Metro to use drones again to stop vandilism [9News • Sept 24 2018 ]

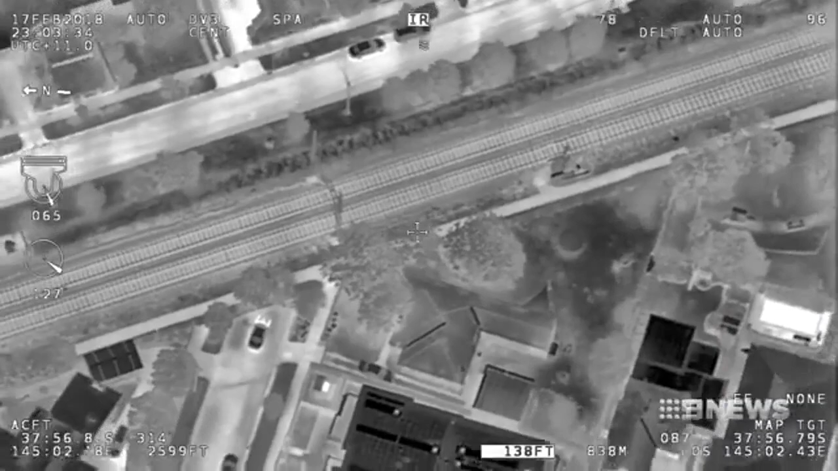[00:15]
Hovering high above the rail tracks,
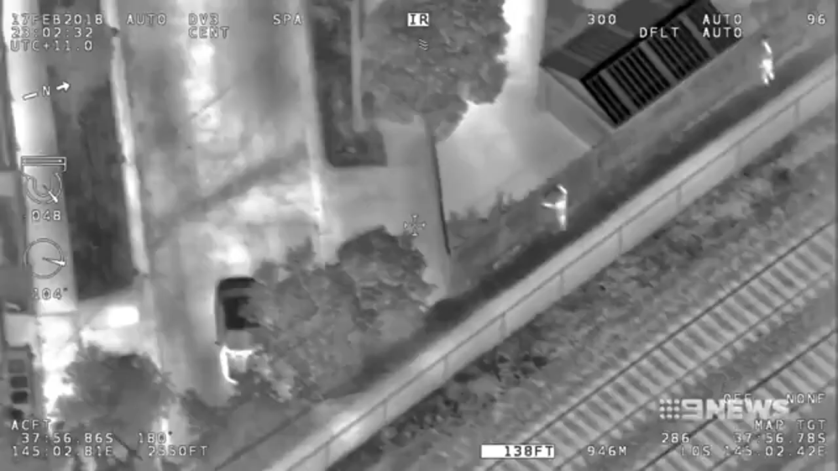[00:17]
this thermal imaging camera gives police a bird's eye view and
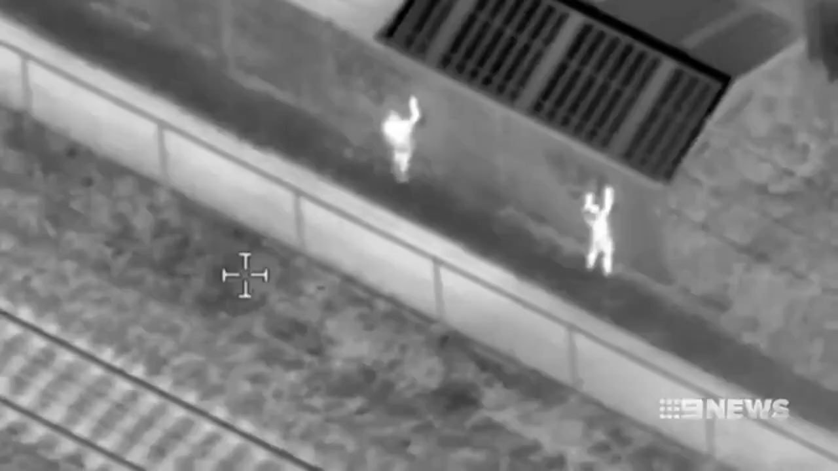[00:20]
plenty of evidence of these two vandals' tagging offence.